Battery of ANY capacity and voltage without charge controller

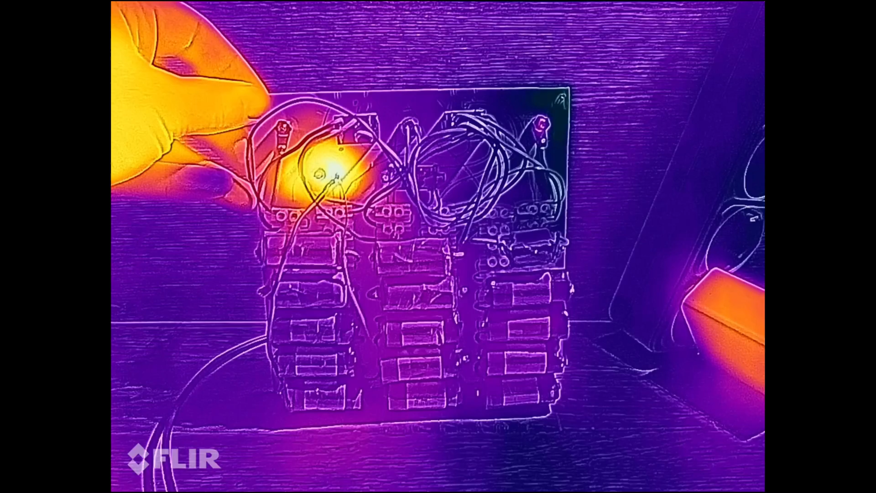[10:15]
И как видим, аккумуляторы вовсе не нагреваются, что очень хорошо,
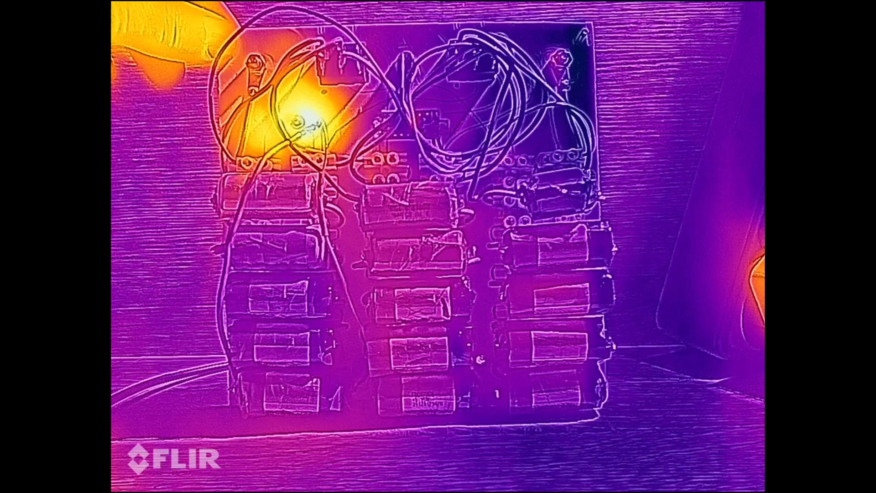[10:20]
самым горячим является само зарядное устройство и моя рука.
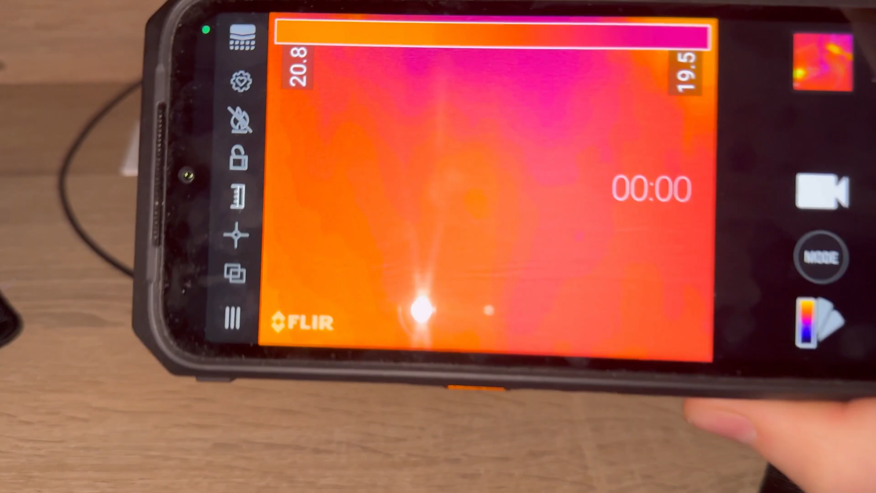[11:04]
И давайте снова взглянем на наши аккумуляторы через тепловизор спустя 7 часов заряда.
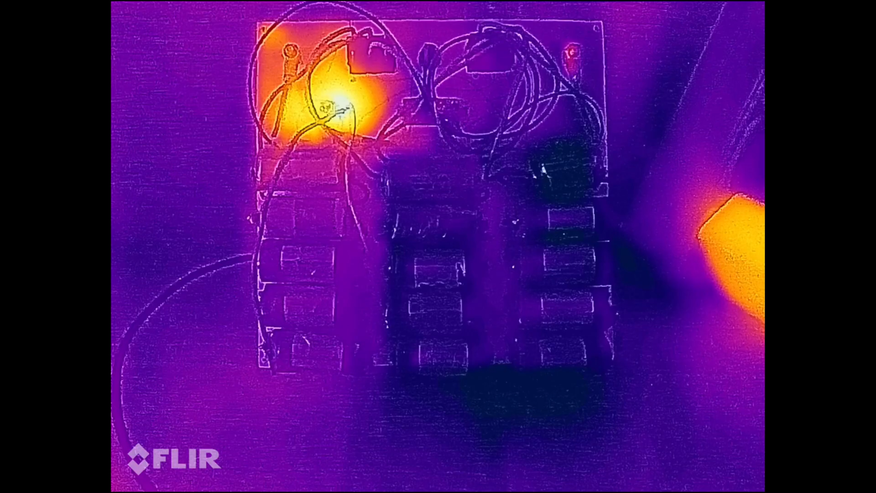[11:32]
Как видим, аккумуляторы полностью холодные и это в пользу безопасности данной сборки.